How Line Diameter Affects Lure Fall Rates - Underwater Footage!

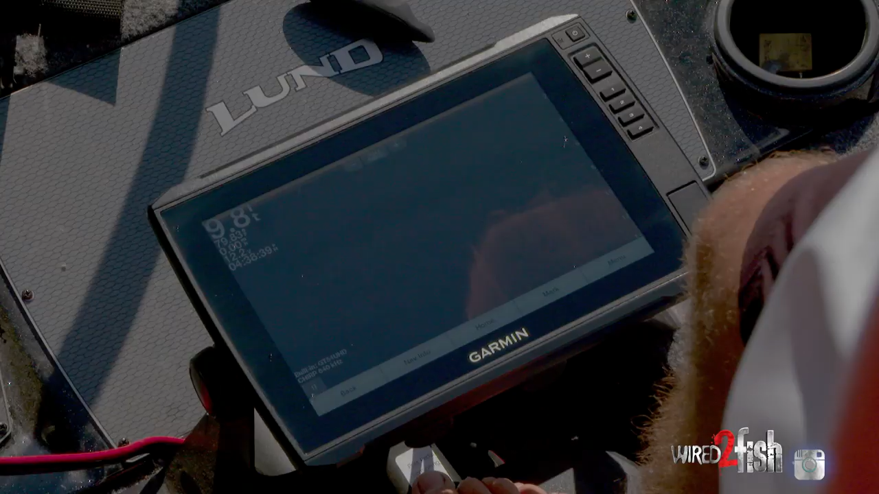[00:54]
all right now we're in 10 feet right here let's try it
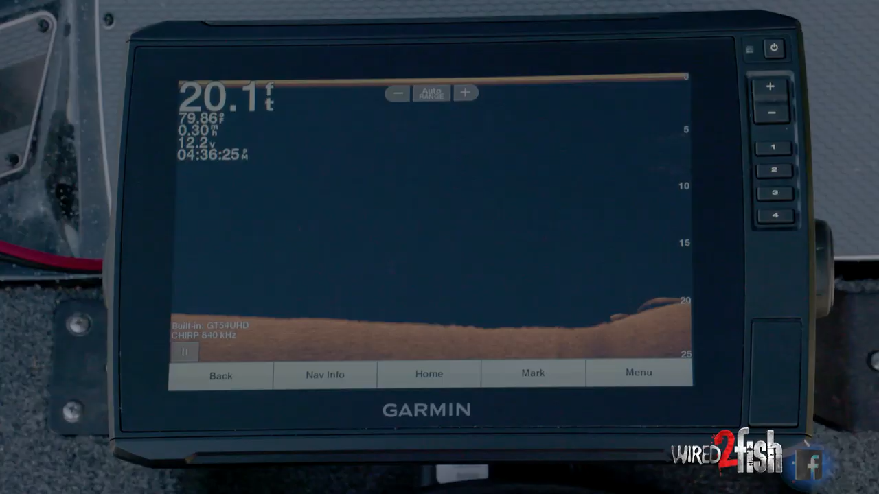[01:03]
On screen: depth 20.1 ft
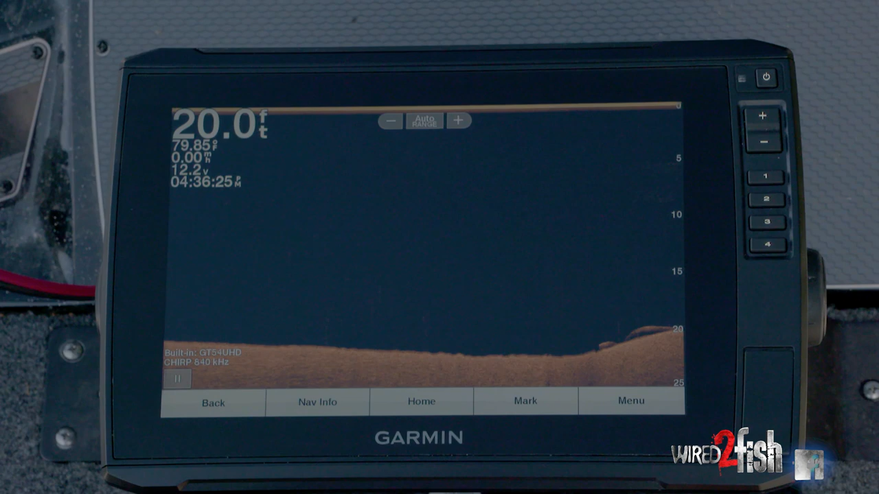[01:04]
On screen: depth 20.0 ft
now we're at 20 feet let's drop them